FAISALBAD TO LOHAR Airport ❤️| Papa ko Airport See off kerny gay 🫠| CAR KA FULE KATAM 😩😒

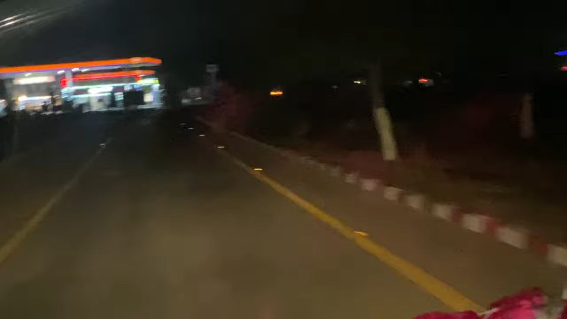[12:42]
अभी इधर से पेट्रोल भरवाते हैं और अली भाई से के ओ नहीं करना चेंज,